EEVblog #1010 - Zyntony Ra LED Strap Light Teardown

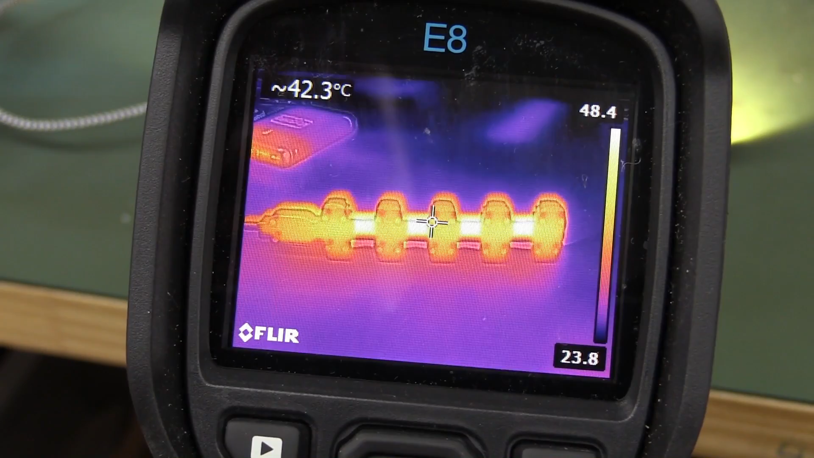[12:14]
On screen: spot 42.3°C
which are getting like 45, I think I measured one of them up to probably close to 50, 47 something like that, but the
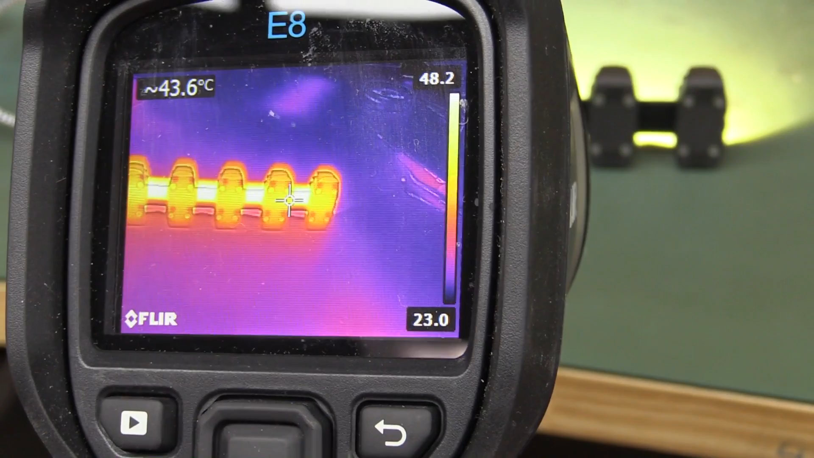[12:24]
On screen: spot 43.6°C
backside of the anodized heatsink section of each one, you know, 40 odd degrees, so as long as you keep it under 50 like, which is basically the too hot to touch temperature it should be alright, so that's not bad,
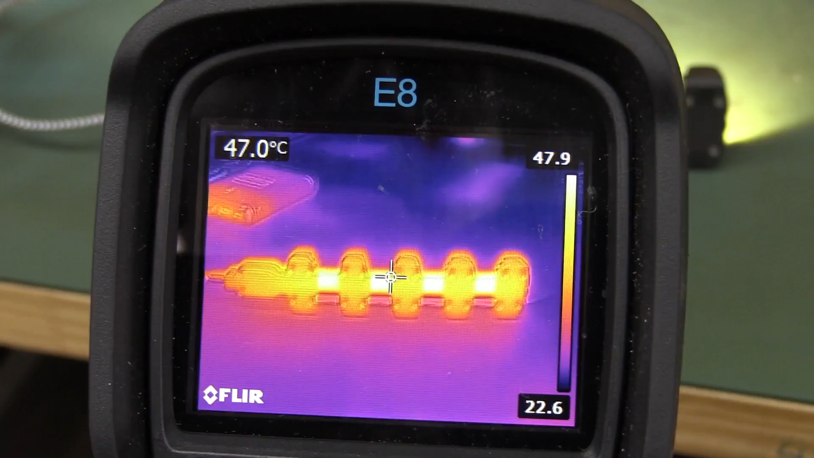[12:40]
On screen: spot 47.0°C
considering that this is, remember this is drawing 7 watts so, yeah, you need a lot of surface area to get rid of that heat and that's doing not too shabby at all.
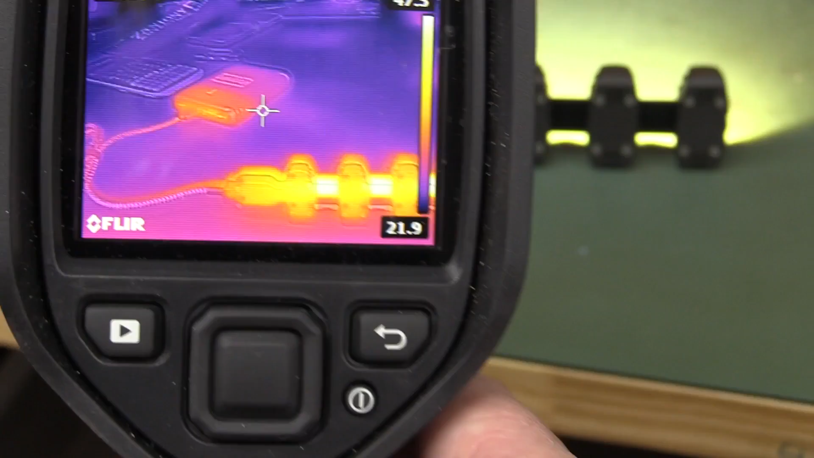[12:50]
You can see the battery pack over there as well that's getting up to, oh 30-ish. And if we have a look at the top side there, once again it's getting, you know it's getting, yeah, 50 on the metal strap and some parts of the front surface that's the dome of the lens so,
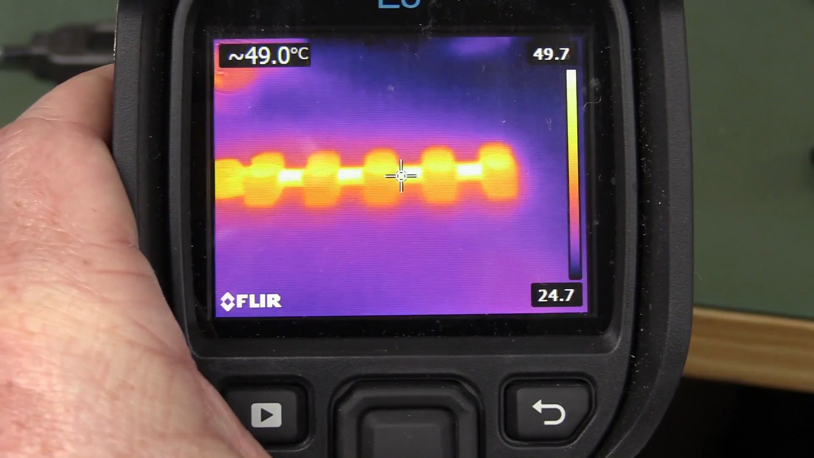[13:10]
On screen: spot 49.0°C
yeah, I'm gonna give that a pass considering that there's static in here no aircon on, so there's no air flow over that, that's pretty good. That'll get cooler once you start walking or in cooler environments.